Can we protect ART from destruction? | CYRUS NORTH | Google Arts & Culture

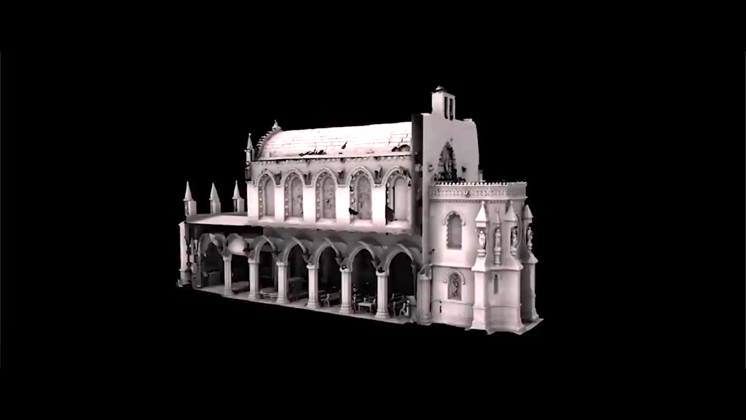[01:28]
The bounce laser light off the surfaces of places like Mount Rushmore, Sydney Opera House.
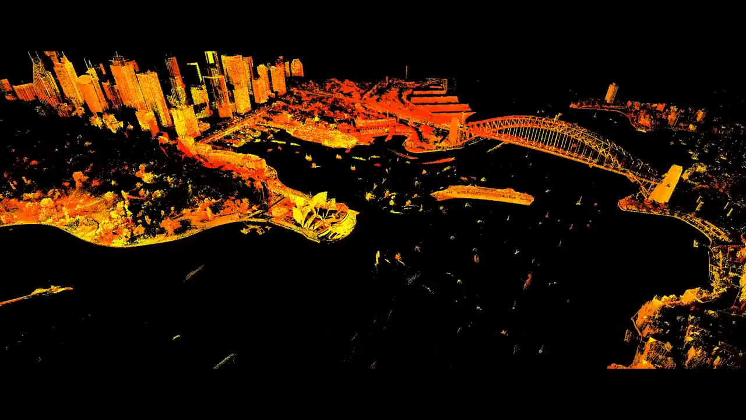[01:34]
even Antarctic expedition huts.
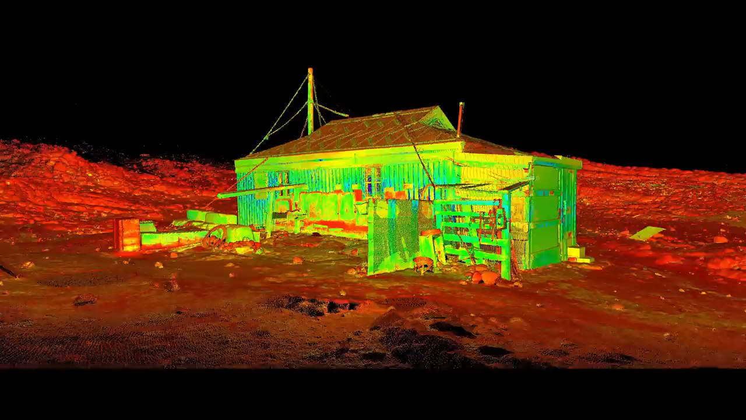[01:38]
The 3D scanners measure millions of points a second, accurate to a few millimeters.
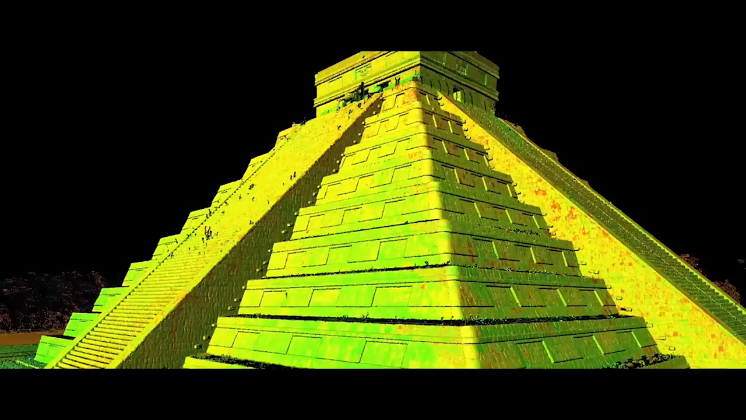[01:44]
The data collected by Sire will provide complete